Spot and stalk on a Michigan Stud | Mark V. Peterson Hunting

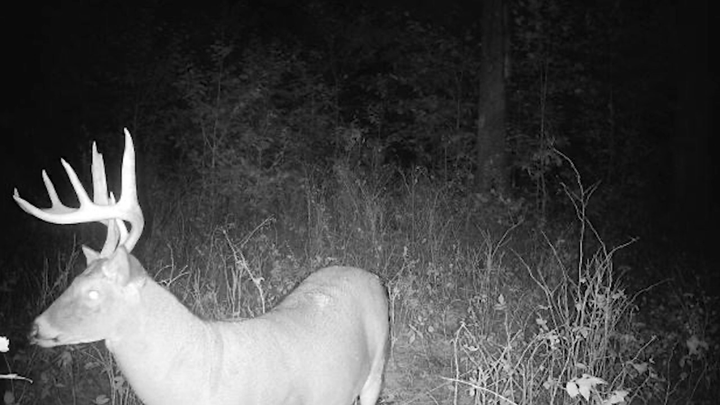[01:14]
He shows up every couple of days. Gonna get finished loading up here and off we go. We'll have about 3 hours to sit in the stand tonight.